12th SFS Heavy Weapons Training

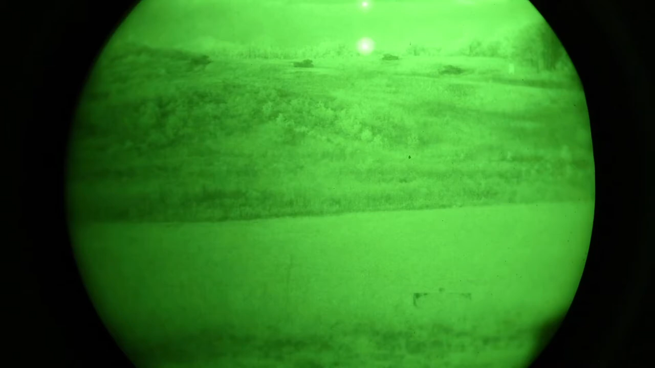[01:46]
So right now we're doing the night fire portion of our training here for heavy weapons.
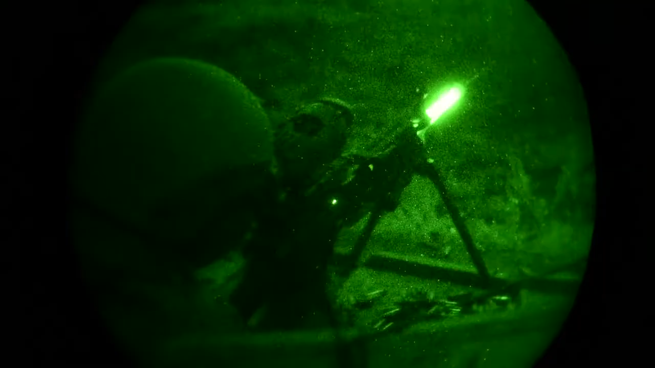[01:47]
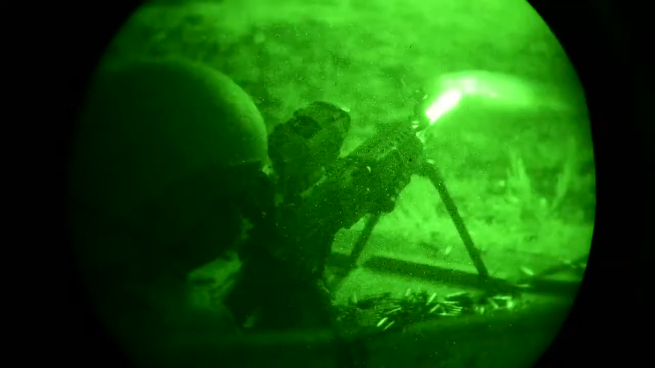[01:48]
We're using night vision goggles and the thermal imagers.